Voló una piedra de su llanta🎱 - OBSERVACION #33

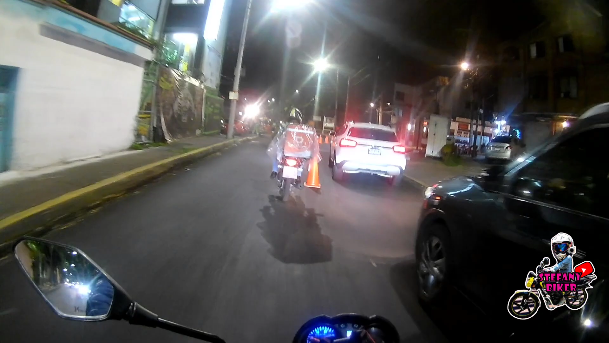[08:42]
Eso es lo que pasa cuando uno anda de noche. Ay, andaba bien aquí. Voy a dar la vuelta.
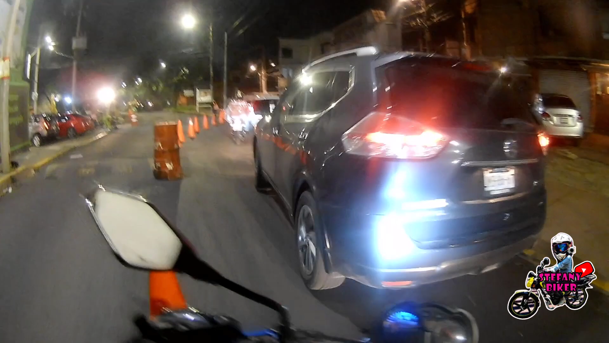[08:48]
Todo por ese mendigo me fui a dar la vuelta, amigos.
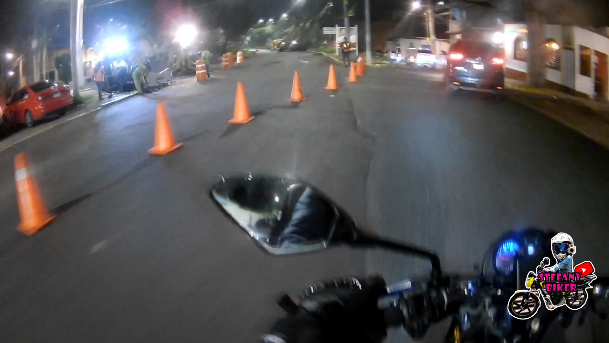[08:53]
Pero miren, ahorita en la noche es cuando empiezan a trabajar como según para evitar el tráfico,
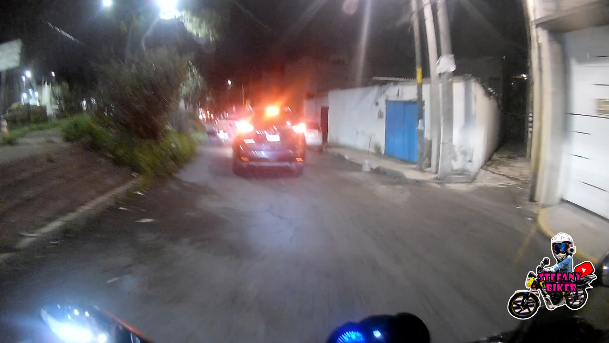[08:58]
pero hay muchísimo tráfico, amigos, muchísimo. Pero trabajan casi siempre de noche, se pueden a rascar o se pueden a pavimentar. Bueno, ya saben. Y olía así como a piedrita quemada.